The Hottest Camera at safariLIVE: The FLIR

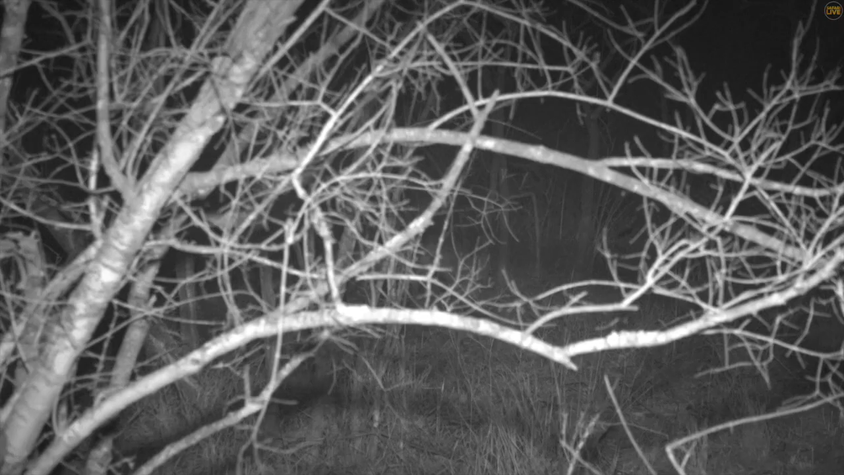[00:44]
I'm sorry about the sticks that we're showing you. The light shines off whatever it can see and then that's what the camera exposes for.
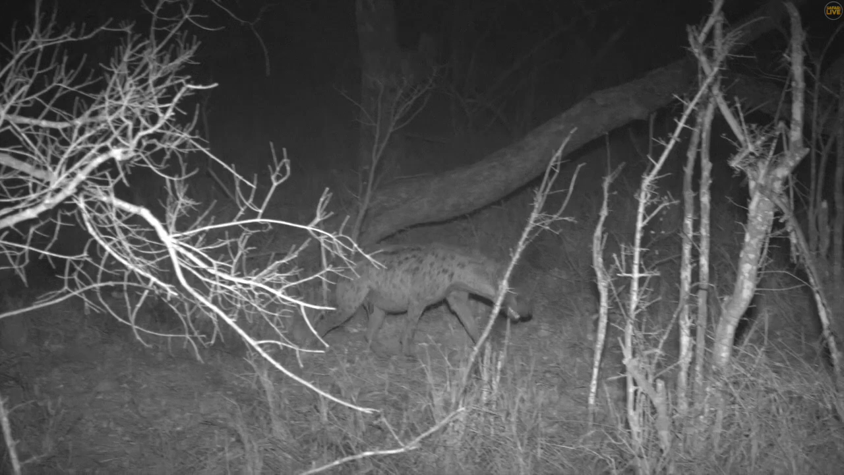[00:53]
And I don't want to start the engine at the moment and disturb what's going on here. However, mounted to the top of our infrared setup is the FLIR T1K. This allows us to see what's beyond the bush and stick with the action.
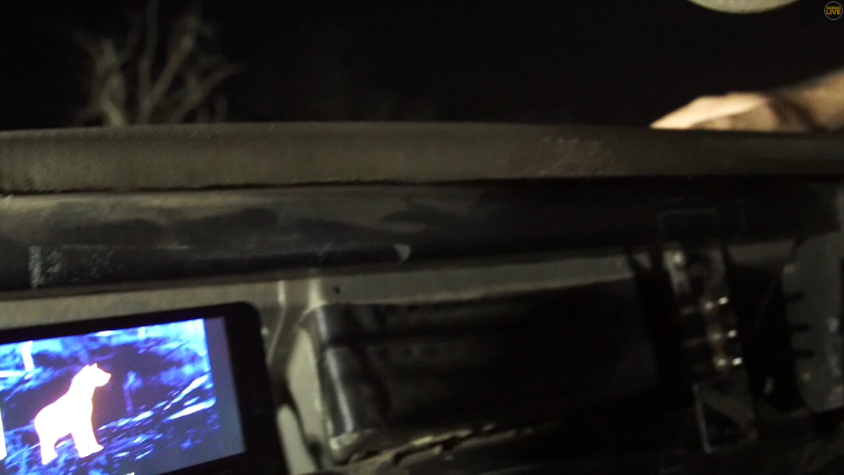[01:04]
Ethically Safari Live avoids using white light.
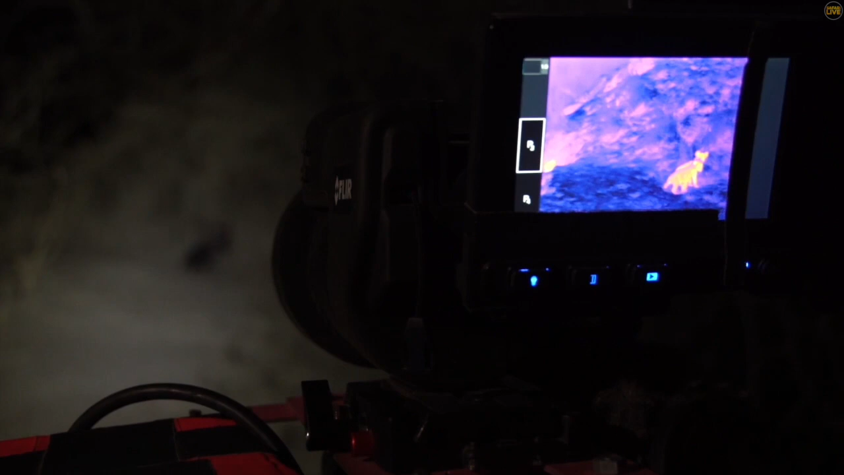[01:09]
This is in an effort to have minimal impact on the animals. Not sure how much closer we're going to be able to get given the terrain that we're in.
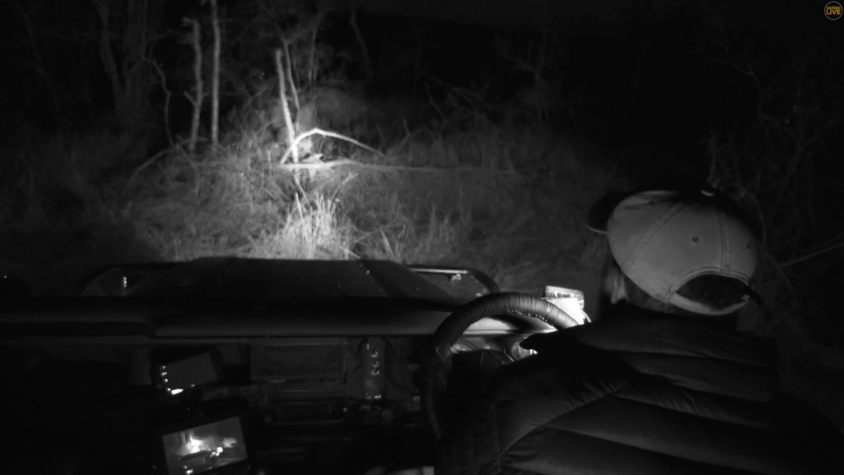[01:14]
But just on the top of the tree on my left hand side is a leopard. Now I can't see which leopard it is. All I've got is a spotty bum. The FLIR T1K gives us the heat signatures and allows us to observe without interfering at all.
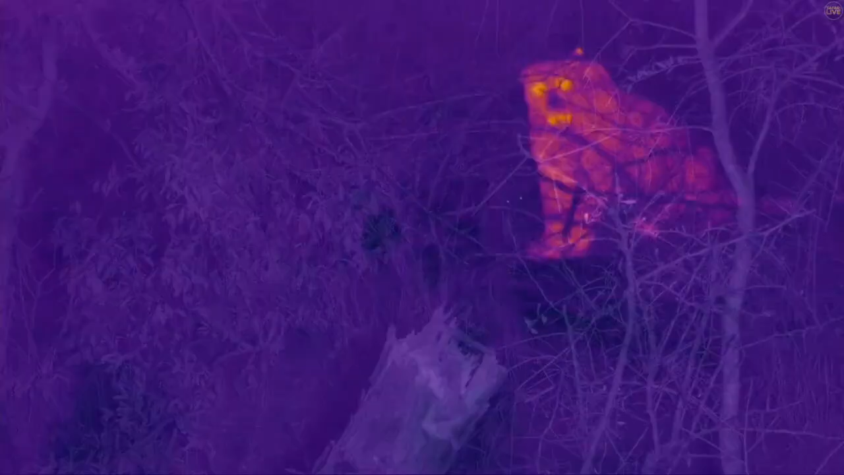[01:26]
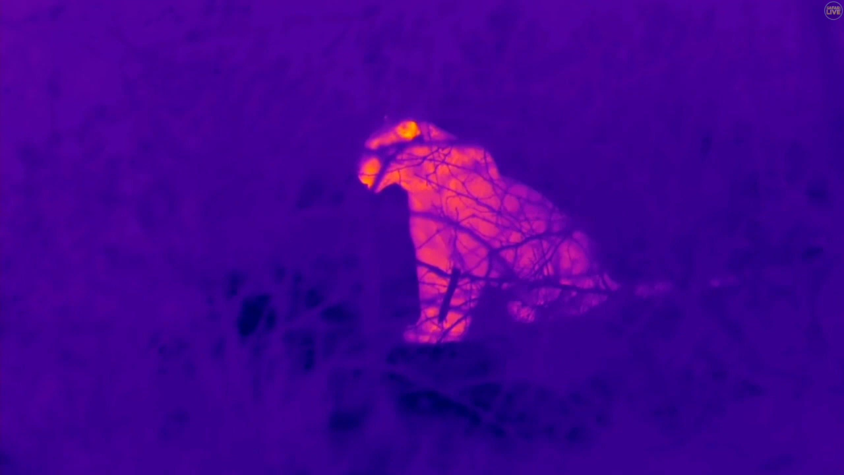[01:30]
You can see on the FLIR just how much easier it is to find these cats through these thickets when it is dark. They really do glow.
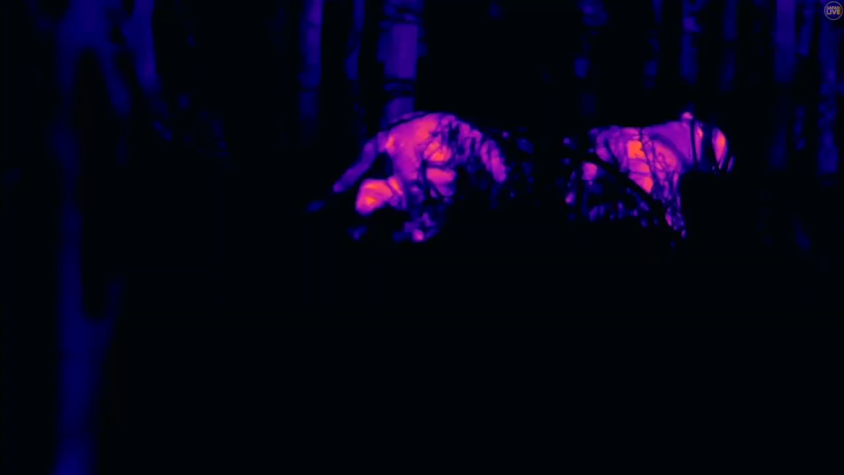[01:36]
Look at that. He's in between those trees. He's looking for something.
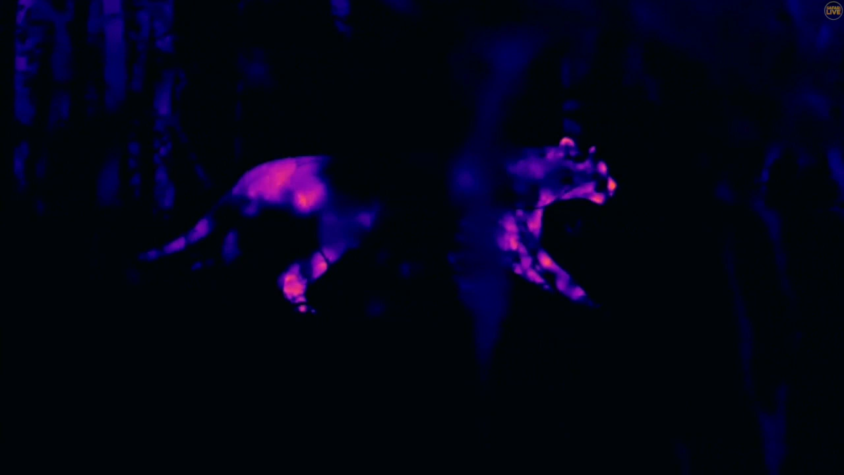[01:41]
As a director I love cutting to the thermal camera when an animal is on the hunt.
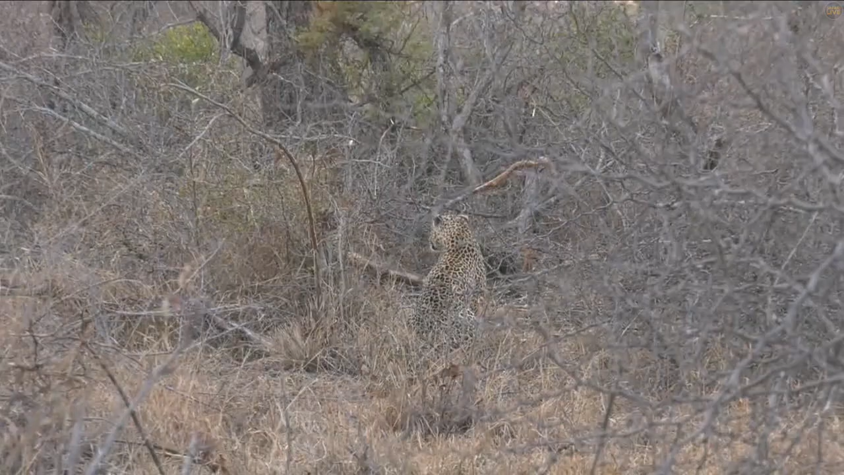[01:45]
This way you get a different experience completely.
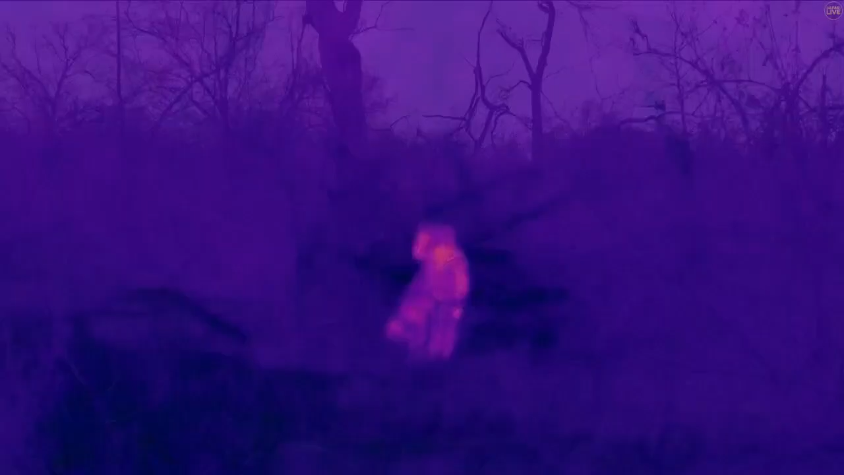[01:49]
You don't interrupt the animal.
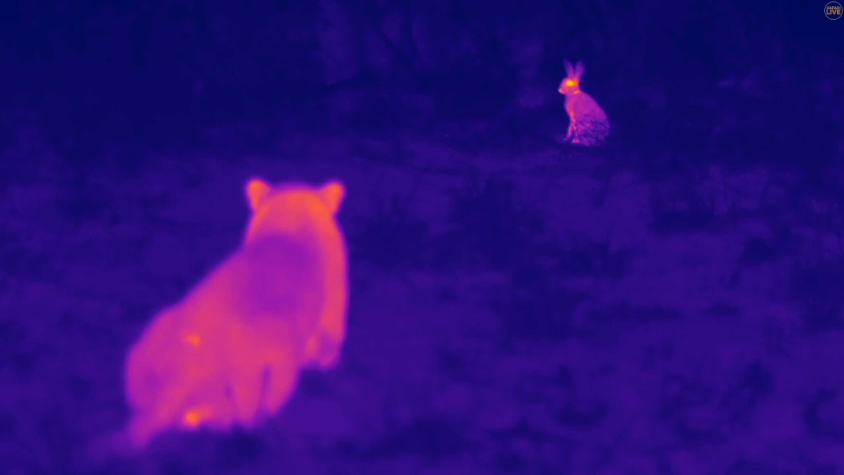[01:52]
And it's more engaging for viewers because you can see the hot spots
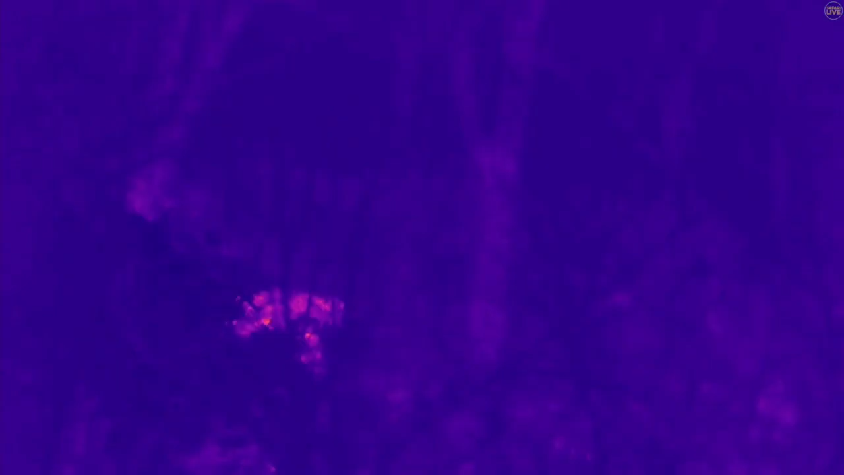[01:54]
clearly and you know that you're not interrupting any of the animal behaviour.
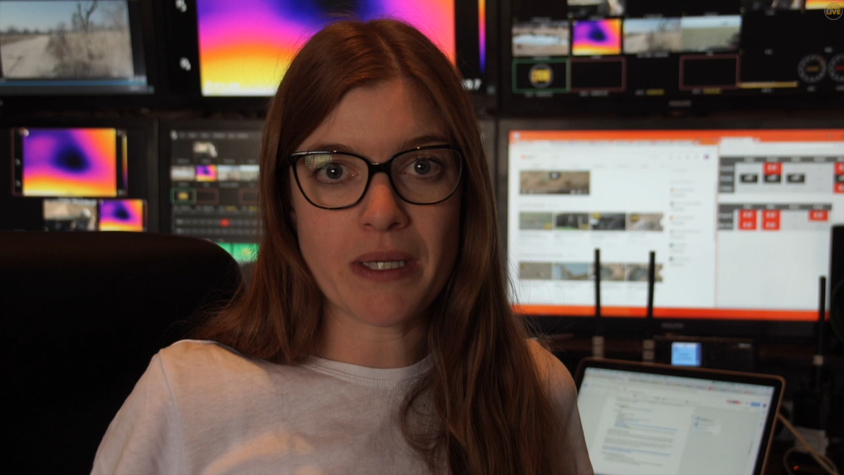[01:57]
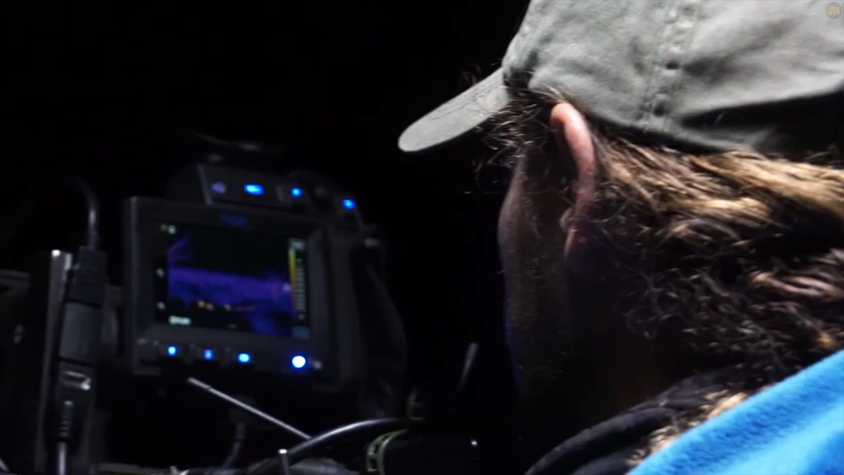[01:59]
The FLIR camera ensures that we've got great content on the screen.
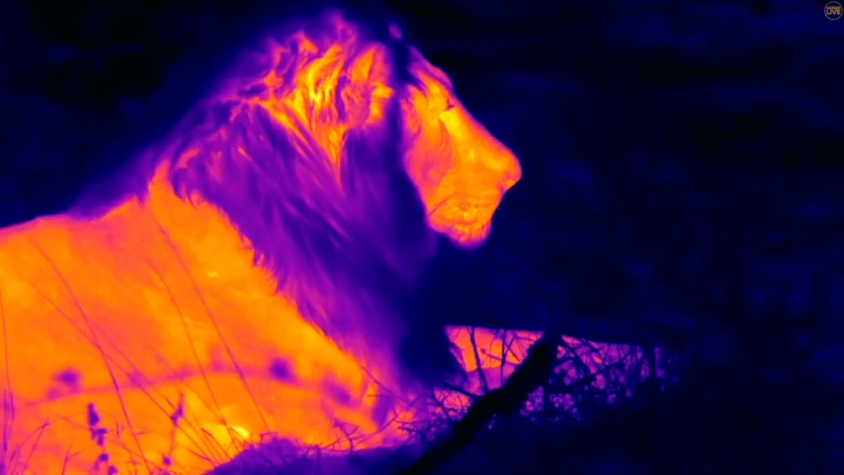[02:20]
You're able to really squash these temperature ranges and produce a picture that really pops.
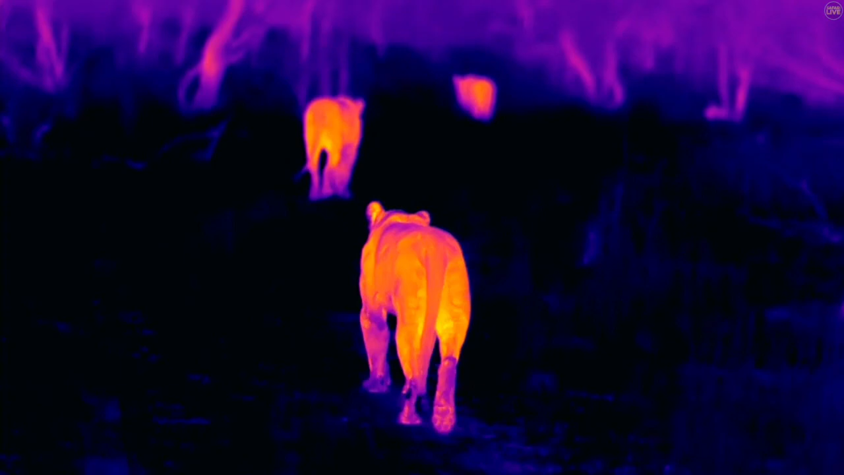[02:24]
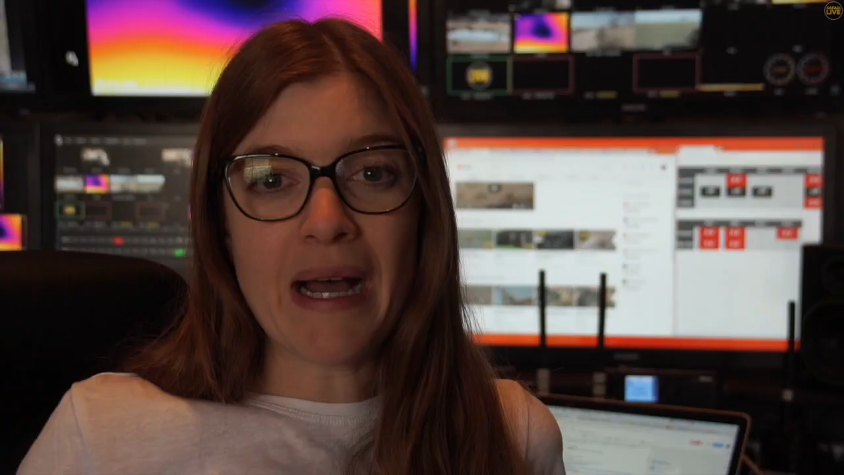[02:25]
My favourite moment with the FLIR is definitely seeing elephants.
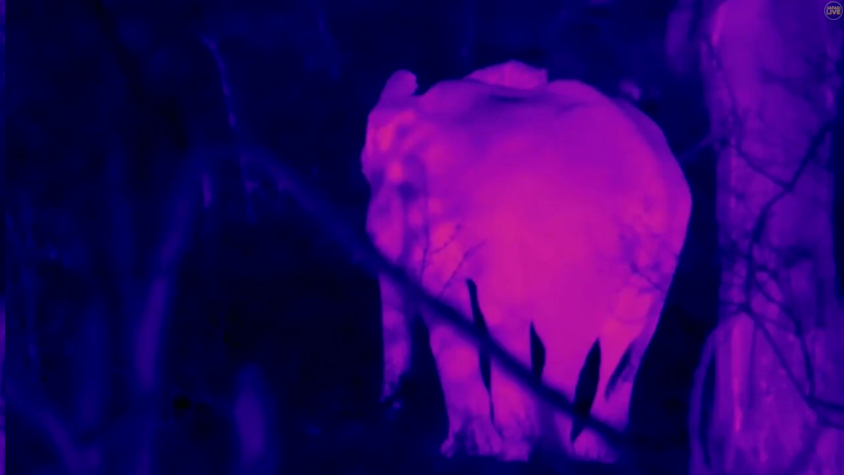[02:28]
Elephants are amazing especially when they flap their ears in the thermal and you can see their veins in the ear.
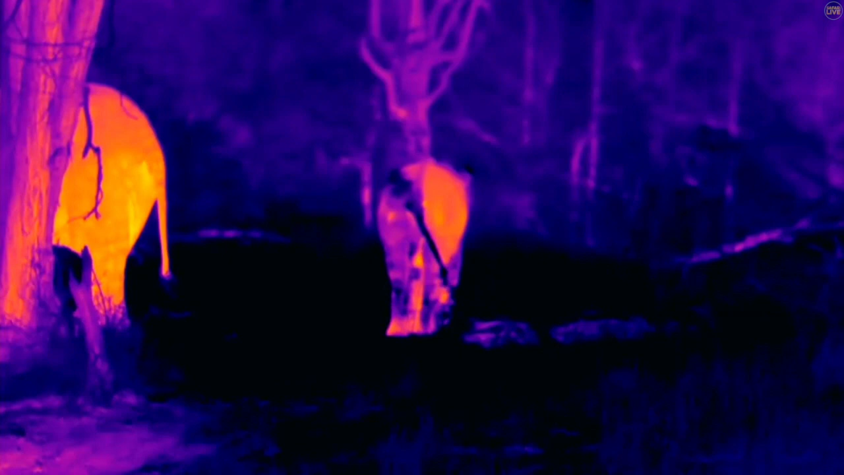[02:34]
It's just detail that you don't get from a normal camera. And who doesn't like looking at pink elephants?